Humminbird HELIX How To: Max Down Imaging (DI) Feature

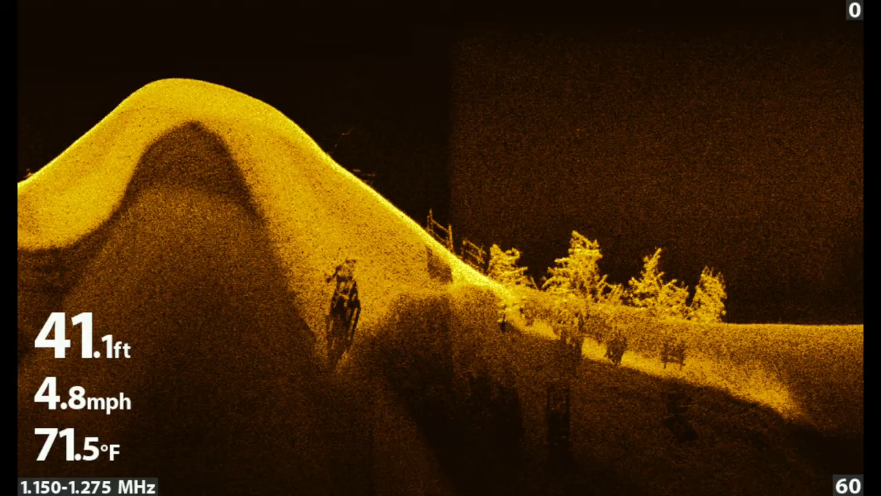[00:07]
On screen: depth 41.1 ft, water 71.5°F, speed 4.8 mph
Using Max DI is most appropriate in very deep water.
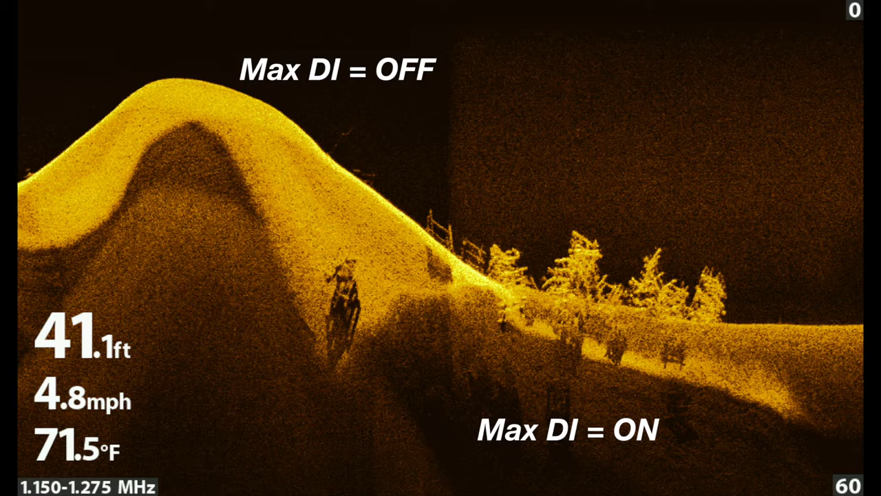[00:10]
On screen: depth 41.1 ft, water 71.5°F, speed 4.8 mph
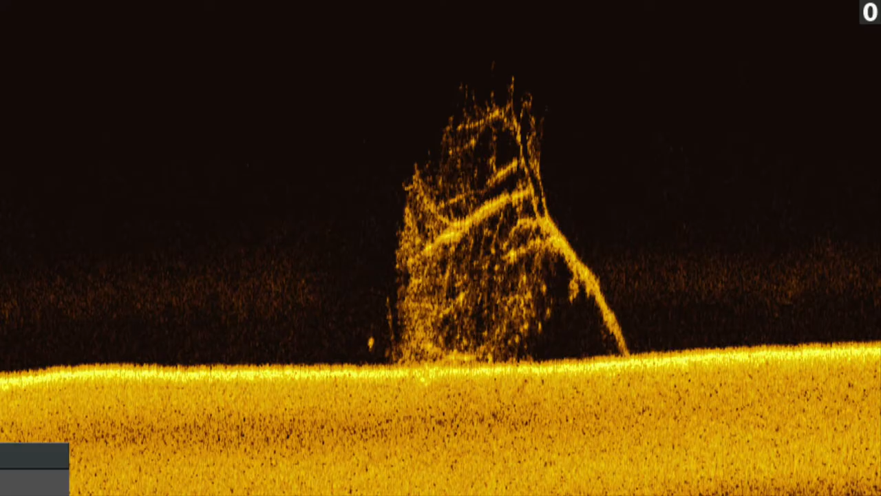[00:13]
The default mode, where Max DI is set to off,
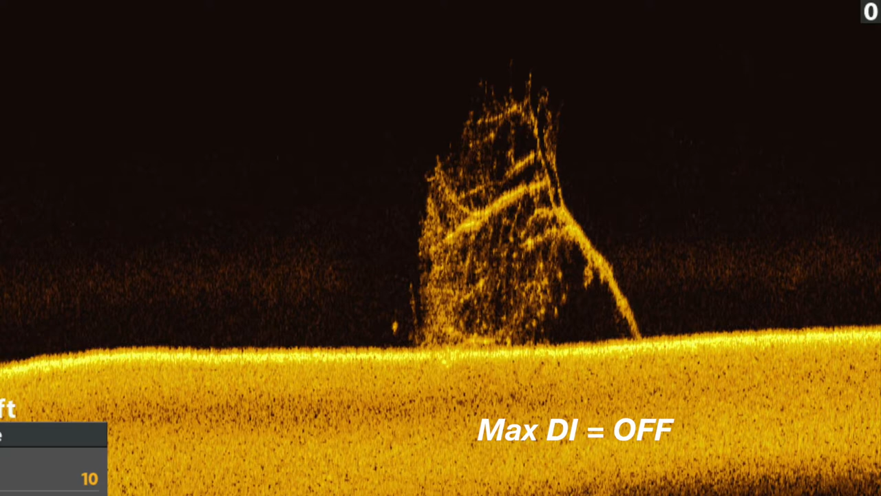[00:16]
will provide the best overall down imaging in typical water depths.
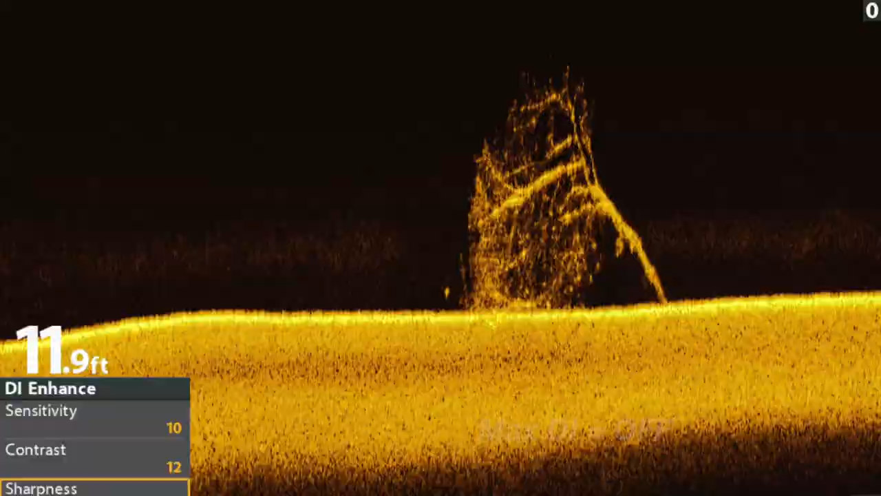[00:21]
On screen: depth 11.9 ft
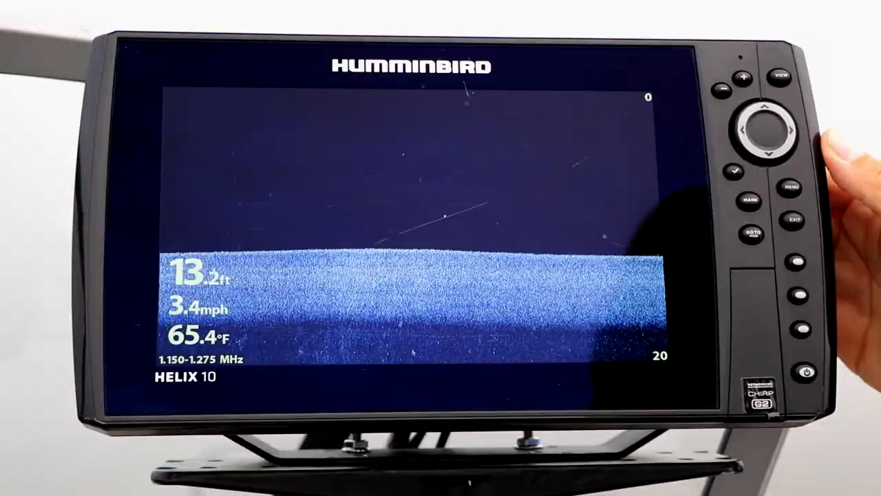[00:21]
On screen: depth 13.2 ft, water 65.4°F, speed 3.4 mph
Under the Sonar menu tab, select Max DI using the up and down arrow keys. Then, toggle Max DI on or off using the left and right arrow keys.
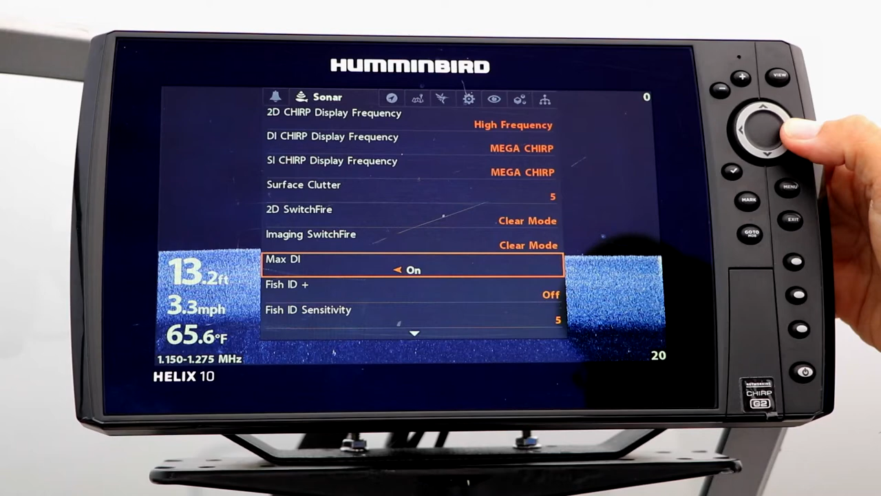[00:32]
On screen: depth 13.2 ft, water 65.6°F, speed 3.3 mph
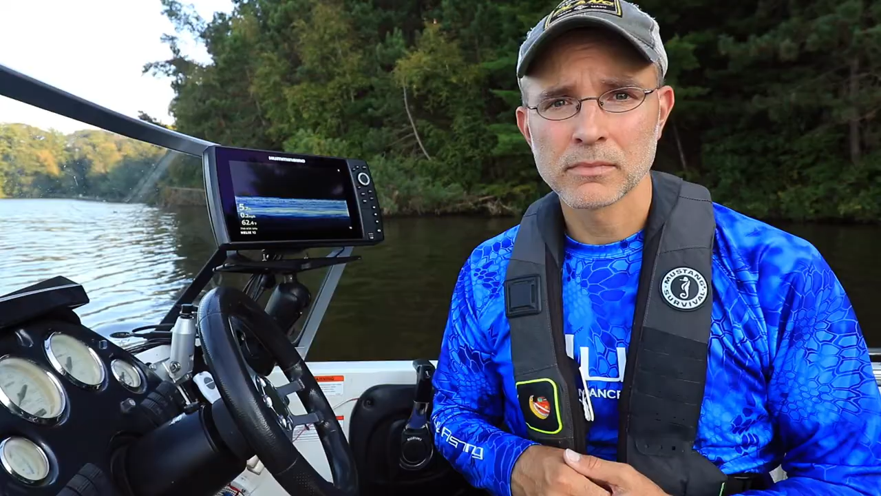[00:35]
If you turn Max DI on for down imaging in very deep water, plan to adjust your down imaging sensitivity,
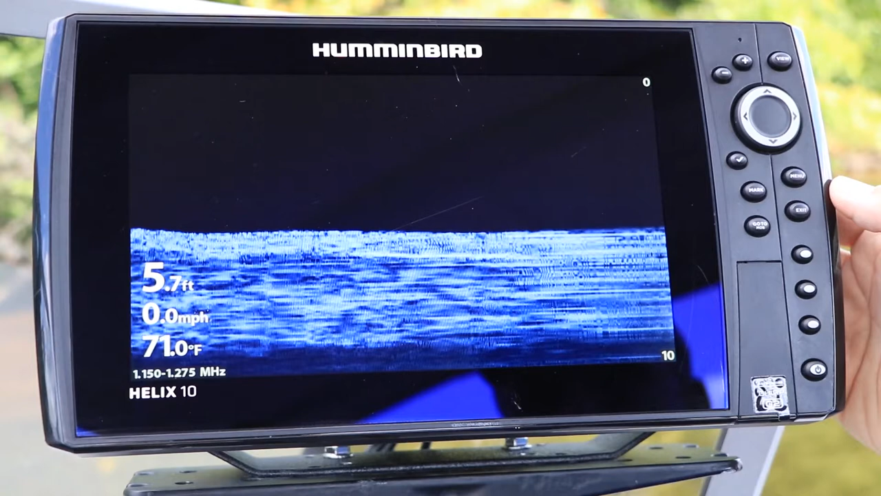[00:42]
On screen: depth 5.7 ft, water 71.0°F, speed 0.0 mph
contrast, and sharpness to optimize that new down image.